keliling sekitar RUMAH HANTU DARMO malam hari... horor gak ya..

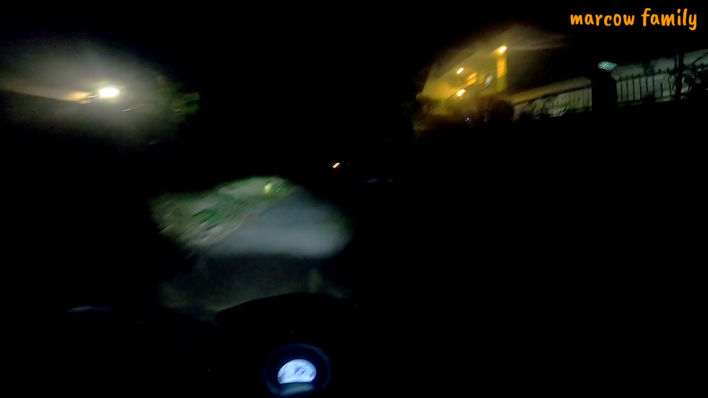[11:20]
dan di sini lagi-lagi gelap ya jadi kondisi seperti ini coba ini lampunya tak double nah ya biar lebih agak terang sedikit ya saya jadikan gelap sekali ya ini juga bisa tembus ke arah manukan jadi ini tembus juga ke arah manukan jadi kondisi jalannya sekitar rumah itu seperti ini
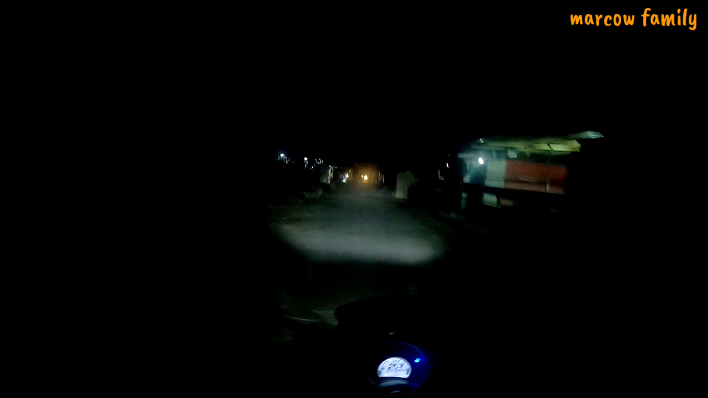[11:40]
ini ini namanya jalan apa ya ini nah ini gelap ya ini tembusnya ini lurus aja tembusnya ke darmo satelit ya sebelahnya supermarket